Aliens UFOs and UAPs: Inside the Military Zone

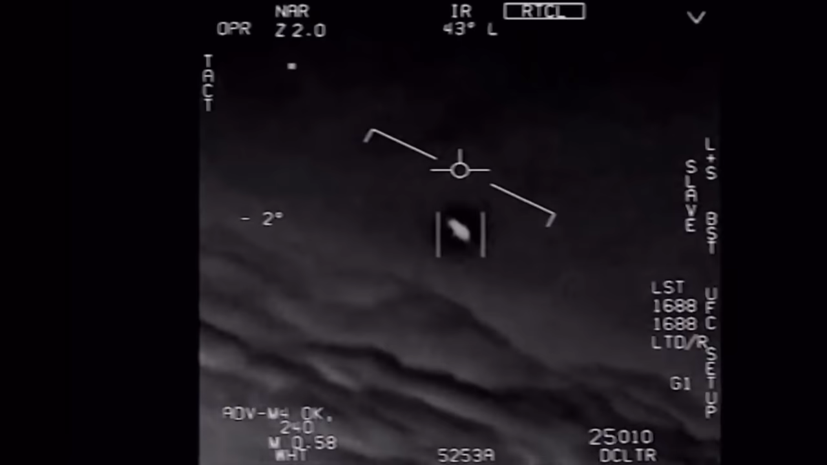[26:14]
Look at that thing! Another unidentified pilot loudly exclaims in a second video. The footage was taken by an advanced targeting forward-looking infrared pod, and in a humorous twist, the makers,
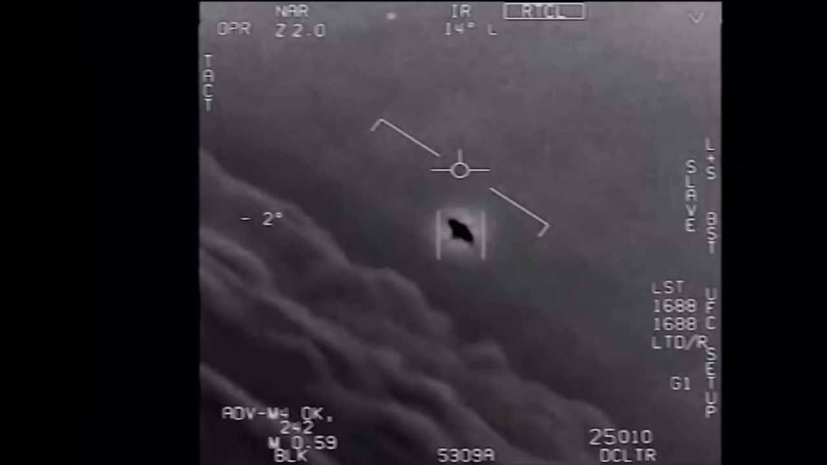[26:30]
Raytheon, rushed out a press release boasting about how their technology was used in US government UFO hunting.